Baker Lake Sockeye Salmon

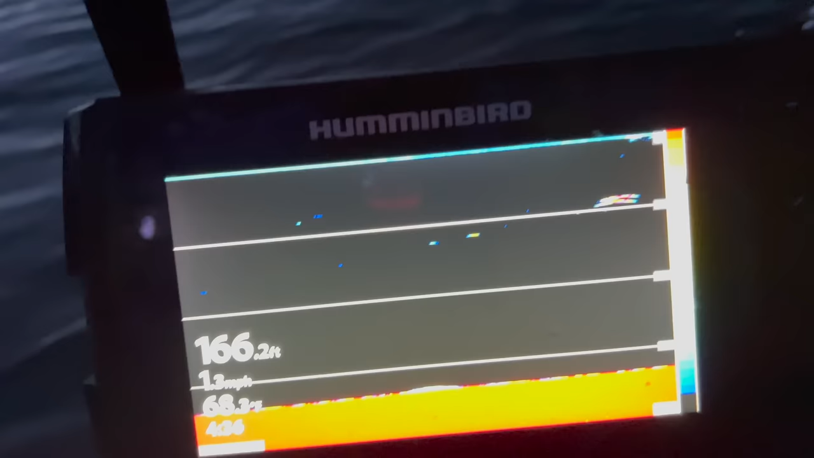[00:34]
On screen: depth 166.2 ft
You can see a couple of fish here at 50.